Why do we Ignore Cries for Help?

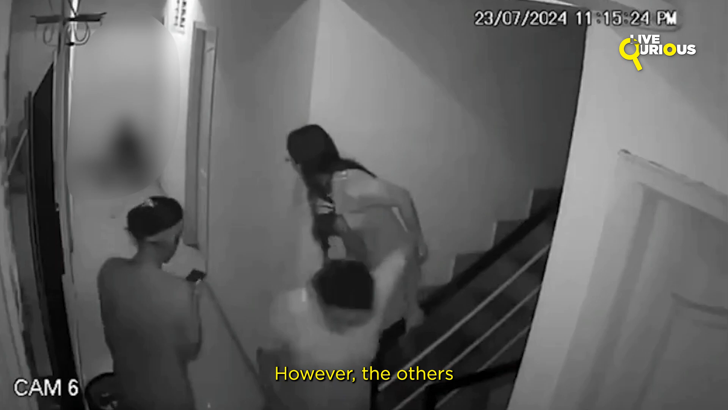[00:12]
However, the others appeared clueless and did not attempt to provide first aid or help the victim.